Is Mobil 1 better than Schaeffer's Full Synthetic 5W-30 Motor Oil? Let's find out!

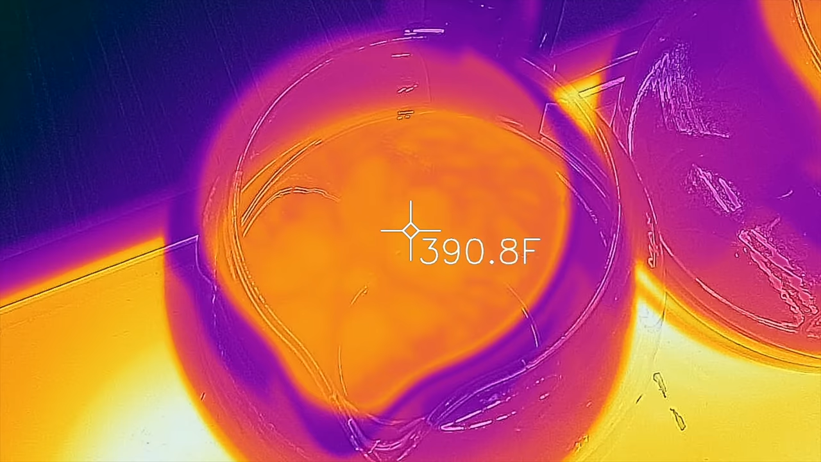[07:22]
On screen: spot 390.8°F
In addition to rotating the oil containers on the griddle every five minutes, throughout the test, I'll be measuring the temperature of the oil in each container just to make sure the temperatures of each oil are very close.
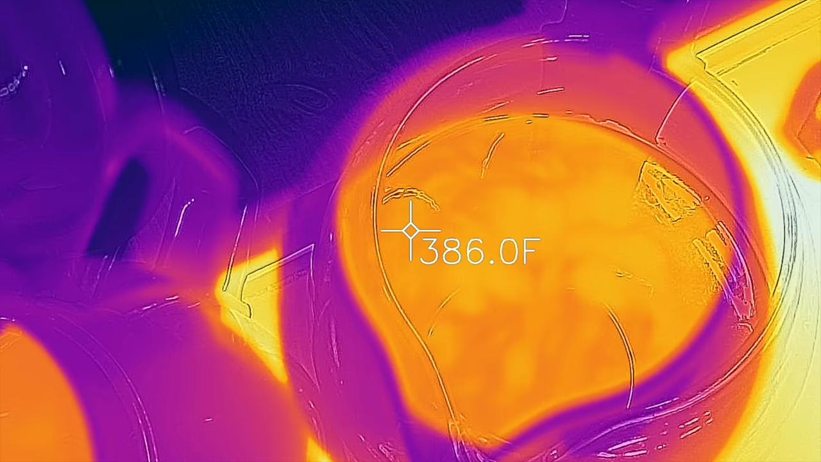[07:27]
On screen: spot 386.0°F
Throughout the test, the amount of vapor coming out of each container appeared to be about the same.